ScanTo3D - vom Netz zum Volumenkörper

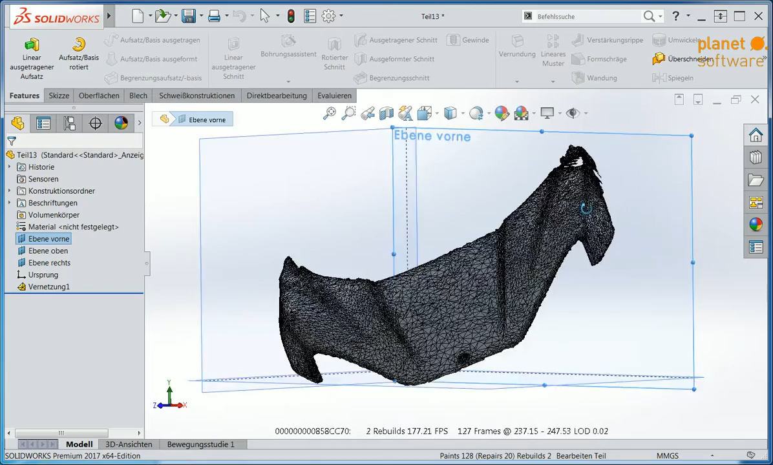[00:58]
Man sieht das hier sehr schön, dass die Ebenen alle sehr unsortiert liegen.
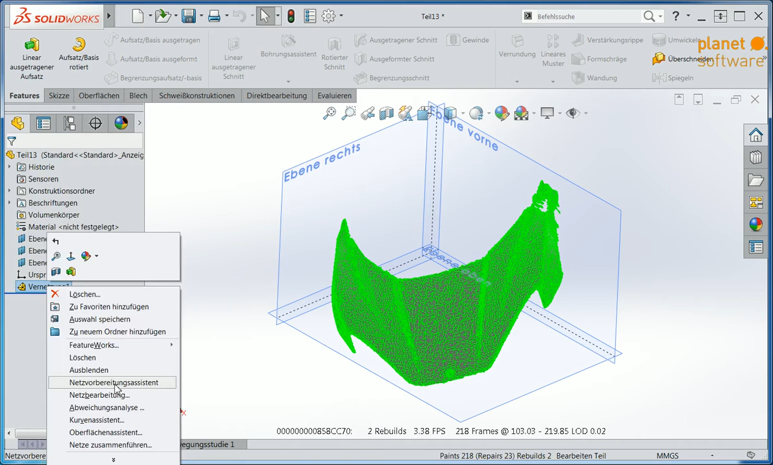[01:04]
Und der Netzvorbereitungsassistent ermöglicht es uns, eine automatische Ausrichtung vorzunehmen, die man nachher sogar noch adjustieren kann.
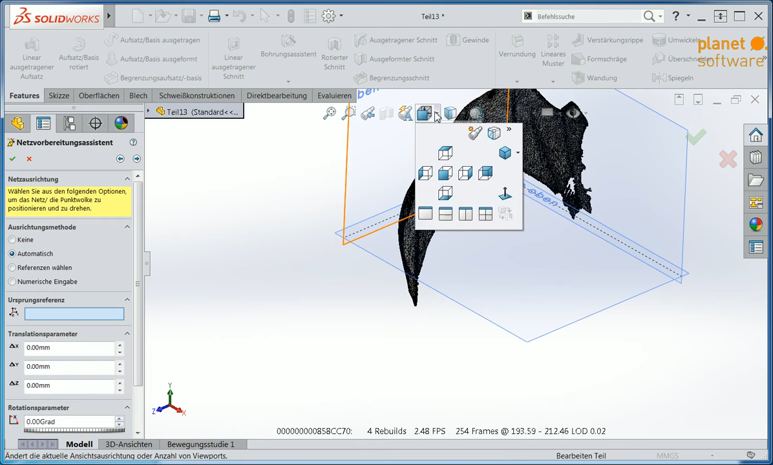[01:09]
Schauen wir kurz von der linken Seite drauf, da sieht man es noch leicht verdreht herinnen. Das heißt, ich kann hier über den Doppelklick einmal einen Ursprungsreferenz festlegen,
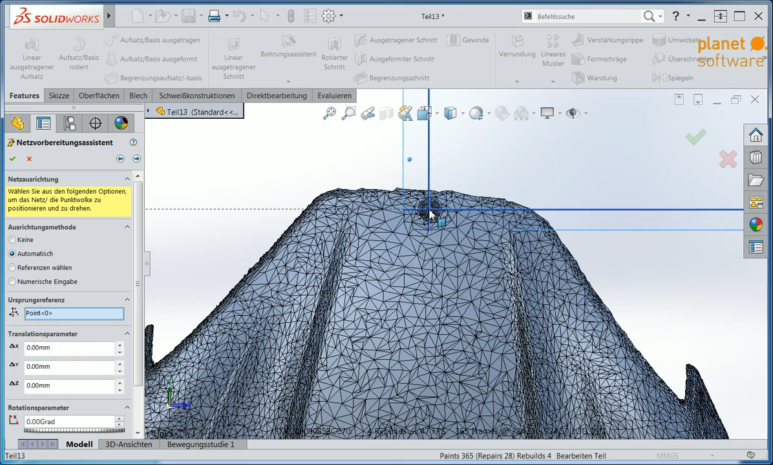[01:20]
dann wird die Ebene hineingelegt und über Parameter auf der linken Seite lassen sich dann diese Ebenen zum Beispiel um minus 4 Grad noch richtig hindrehen.
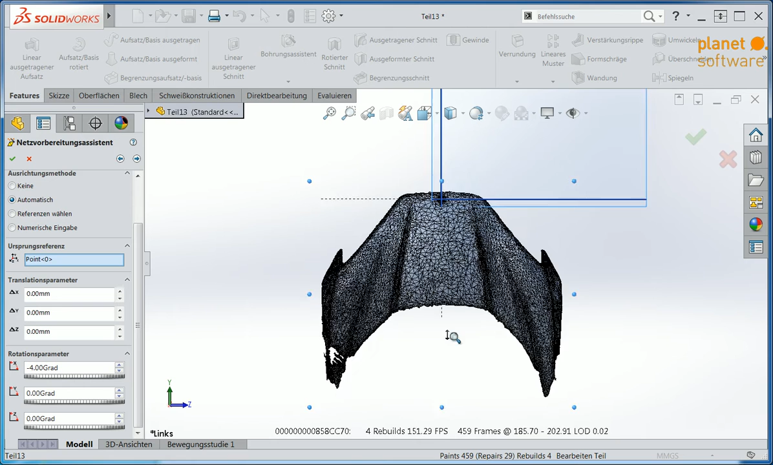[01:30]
Das war aber nur der erste Schritt dieses Assistenten. Der zweite Schritt, der kümmert sich dann ums Rauschen, also wenn beim Scannen eventuell Artefakte von anderen Objekten auftauchen, kann man die eliminieren.
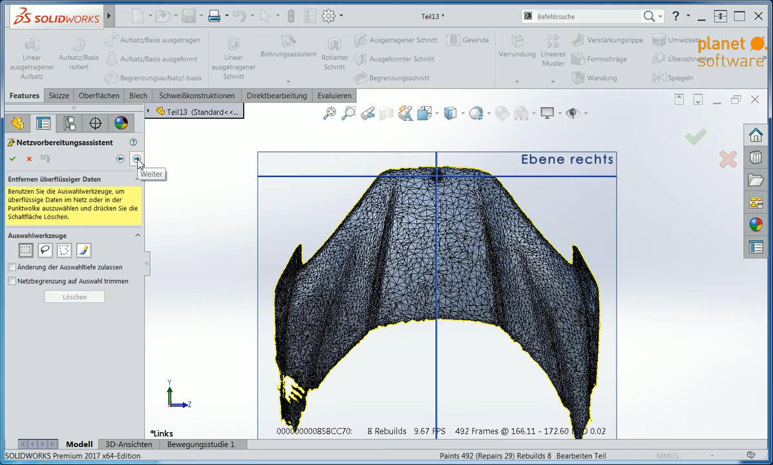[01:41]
Und ich kann auch mit dem nächsten Schritt, mit dem dritten Schritt, Elemente komplett eliminieren. Zum Beispiel die komplette linke Seite, nachdem es sich hier um eine symmetrische Motorhaube eines Spielzeugautos handelt.
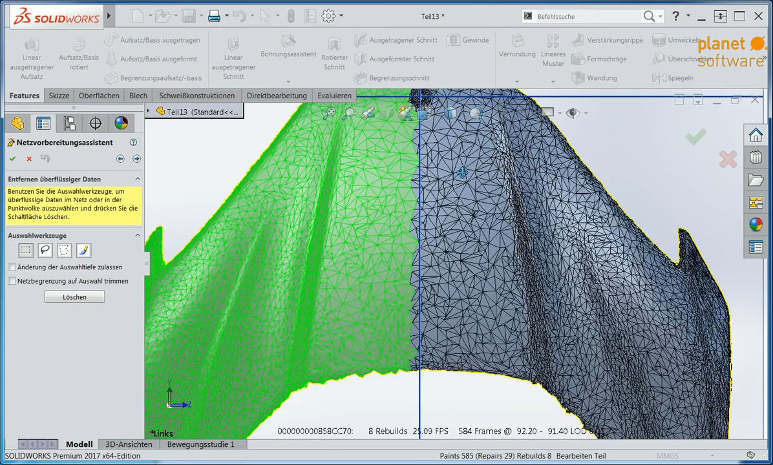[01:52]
Der vierte Schritt gibt uns die Möglichkeit, die Netzdaten zu minimieren.
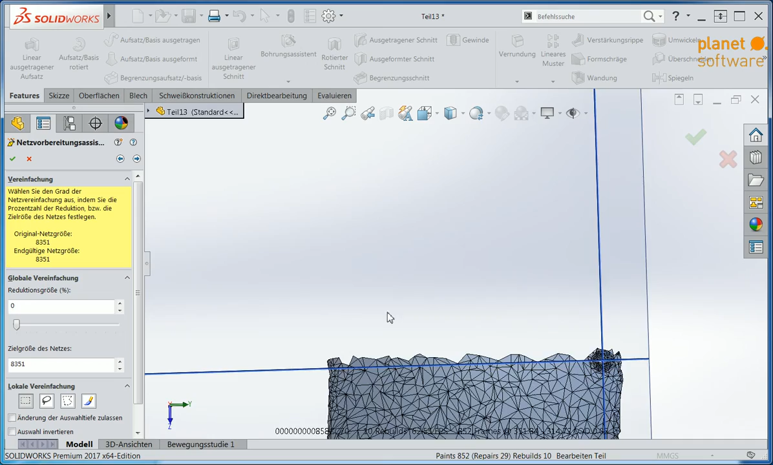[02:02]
Und zwar, ich kann die Netzpunkte hier einfach reduzieren. Wir haben ja knapp 9000 Punkte.
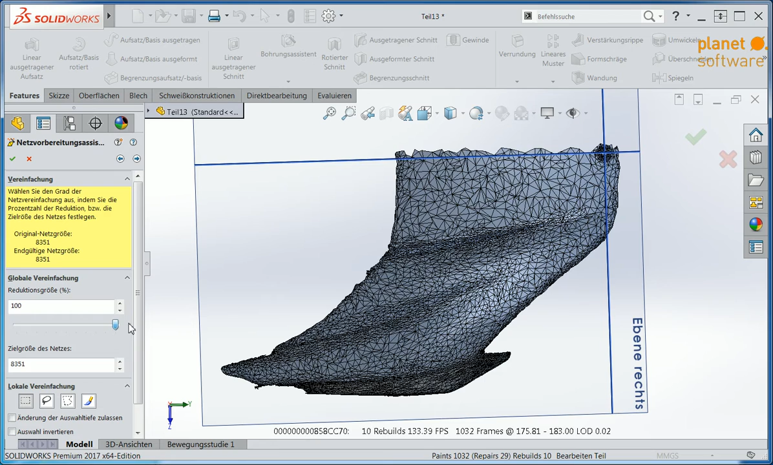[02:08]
Ich könnte das hier ganz grob minimieren auf lediglich 570 Punkte, was wenig Sinn macht. Kann ja auch noch etwas weiter zurückgehen. Aber in der Regel möchte man eigentlich hier die Netze möglichst in der höchsten Qualitätsstufe weitergeben. Aus dem Grund bin ich eher hier ein Freund, dass man die Vereinfachung komplett zurückdreht, also auf 0. Dadurch habe ich im Prinzip keine Minimierung. Und der nächste Schritt gibt mir etwas mehr Möglichkeiten.
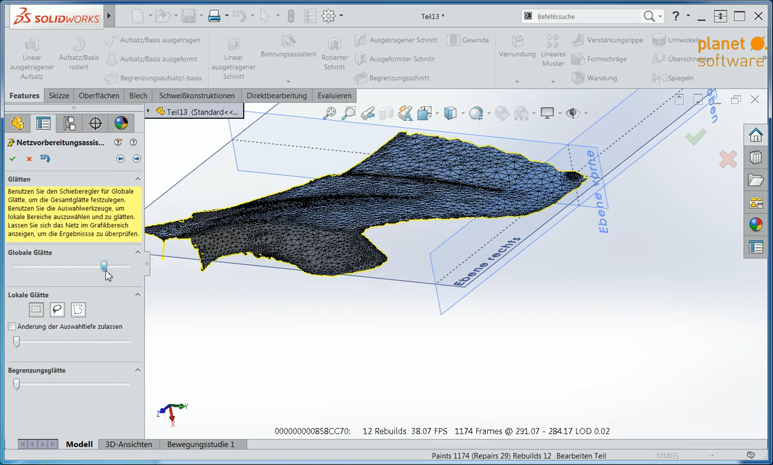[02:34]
Der glättet nämlich das komplette Netz. Man sieht es am besten, wenn man von oben drauf schaut auf das Teil. Jetzt ist es quasi noch etwas geglättet. Das ist jetzt die unkomprimierte Version. Wenn ich ganz nach rechts fahre, sieht man wirklich schön, wie das Netz hier sich ausrichtet. Und dasselbe kann ich auch mit dem Rand machen.
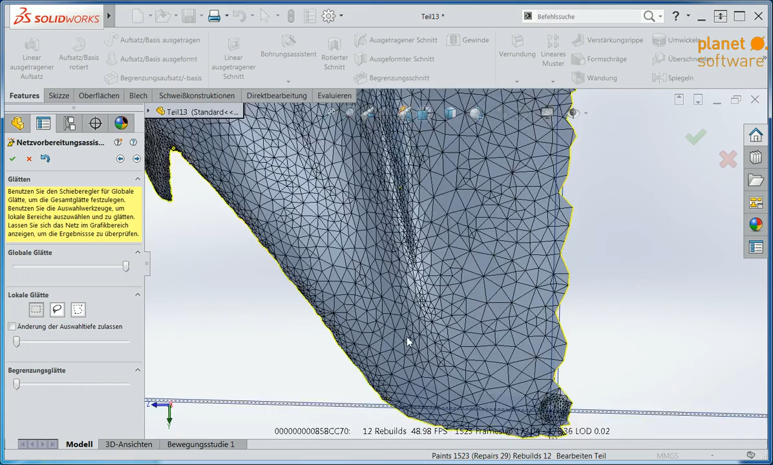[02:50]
Der gelbe Rahmen ist im Prinzip jetzt auch noch durch den Schnitt schlechter geworden.
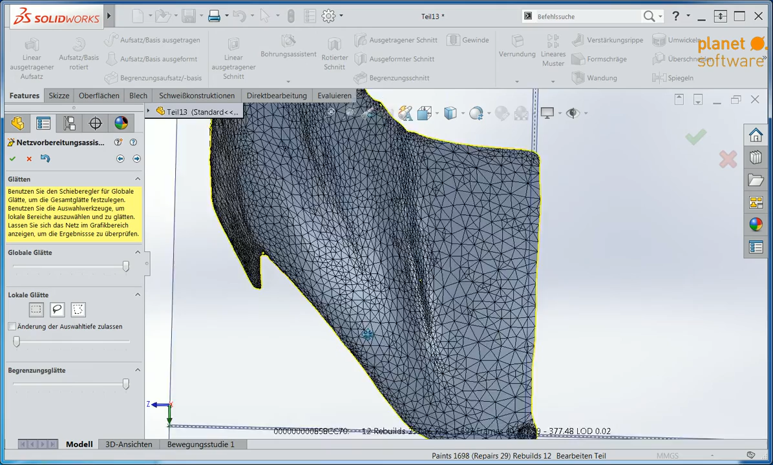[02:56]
Und über die Begrenzungsglätte bekommt man hier sehr saubere Konturen.
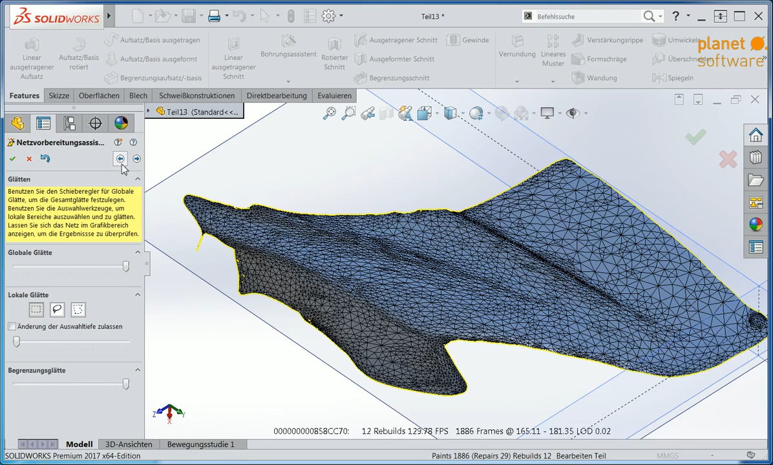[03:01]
Links hinten sieht man auch einen kleinen Spitz. Der ist entstanden durch das Glätten, aber auch durch das Scannen. Das heißt, ich kann hier nochmal ein paar Schritte zurückgehen und mit dem Pinsel hier versuchen, diese Bereiche zu eliminieren.
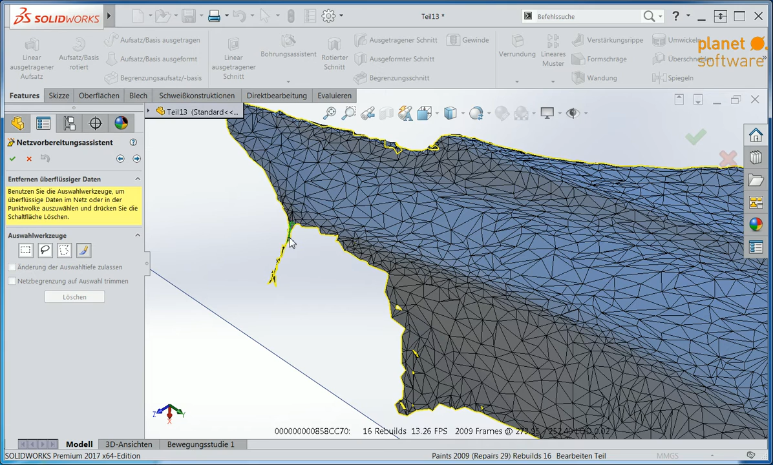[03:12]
Etwas schneller ist es allerdings, wenn ich die Lasso-Auswahl nehme.
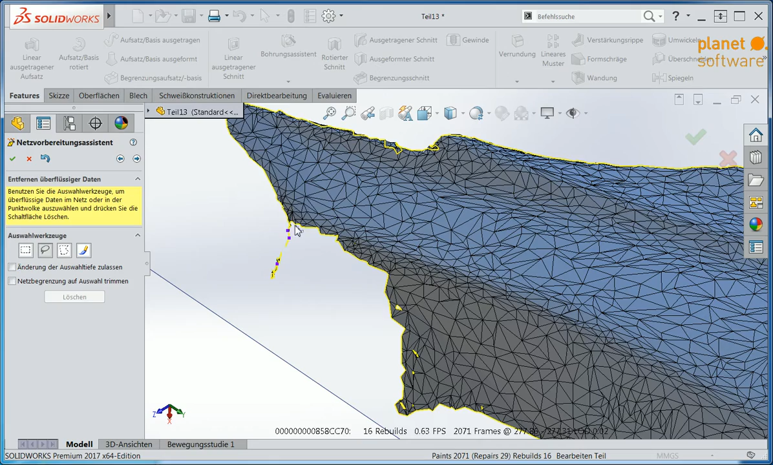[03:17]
Damit kann ich wirklich schön sauber diesen Bereich markieren, eliminieren und das Ganze auch noch hier mit ein paar Restbeständen machen.
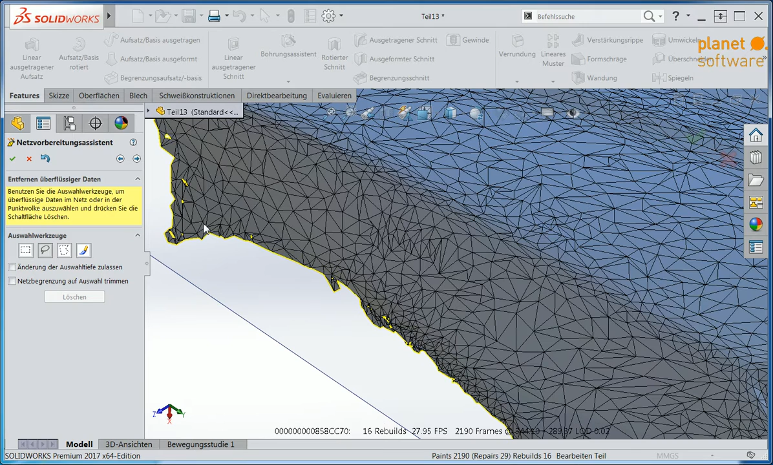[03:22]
Man muss hier aufpassen, in dem Fall dürfte ich jetzt nicht mehr ganz sauber diese Ecke erwischt haben. Ich lasse es trotzdem mal, um Ihnen den Fehler hier zu zeigen, der hier passieren kann. Wenn ich hier nämlich jetzt auf Weiter klicke, nochmal die Glätte nach oben schraube und die Begrenzungsglätte nochmal aktiviere und jetzt bestätige,